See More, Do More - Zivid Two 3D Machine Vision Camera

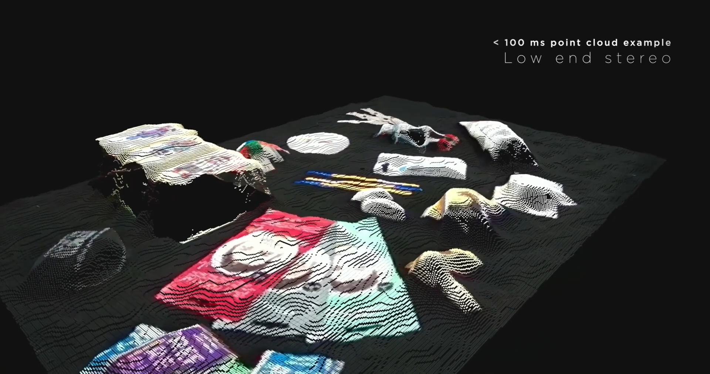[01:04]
Here's a scene from a typical 3D camera used in the industry.
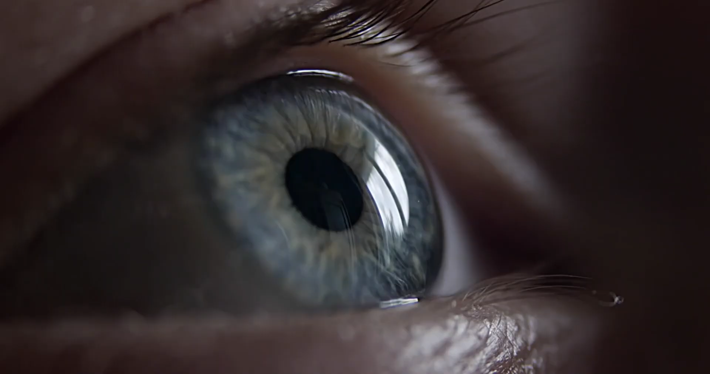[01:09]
But think of it, what is the best AI out there? It's actually our brains, right?
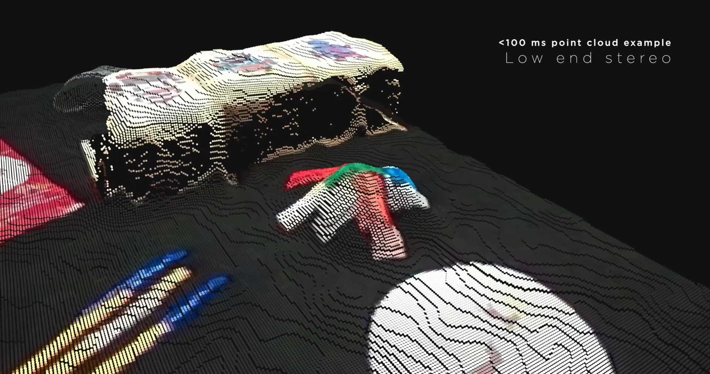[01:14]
If I'm presenting this image, and I'm trying to detect what is it actually I see there, I have no clue.
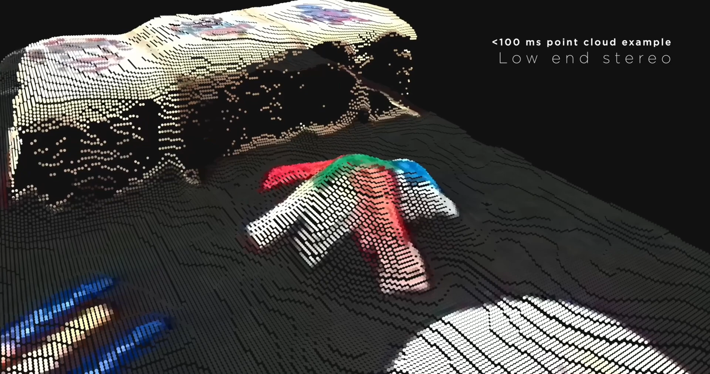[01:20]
That's actually what the robots struggle with as well.
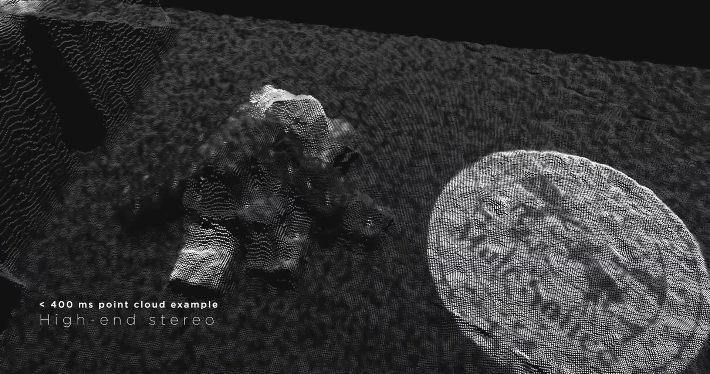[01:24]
Here is another picture. It's the same scene, but from a more advanced camera.
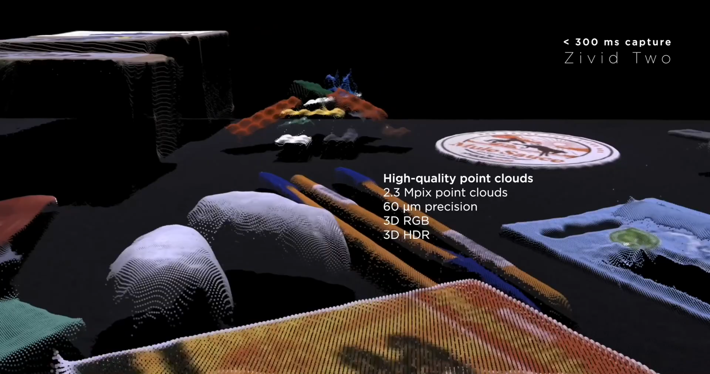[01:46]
Shiny and reflective objects, and the artifacts they create in the imaging process,
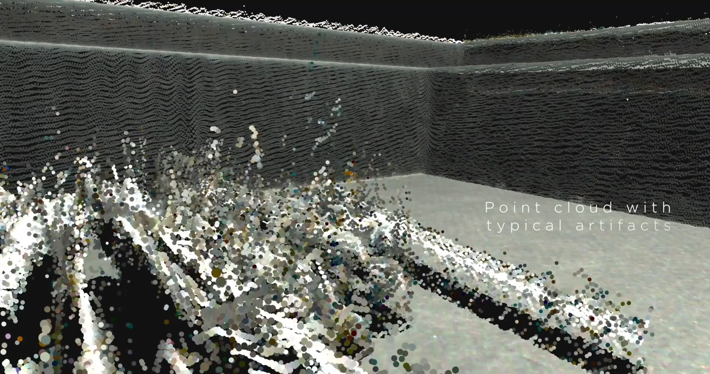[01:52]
is a massive challenge for all types of 3D cameras.
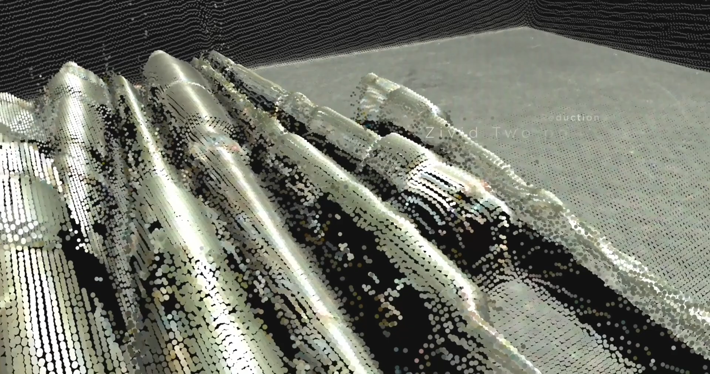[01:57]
And now look at the scene when we apply the new technology.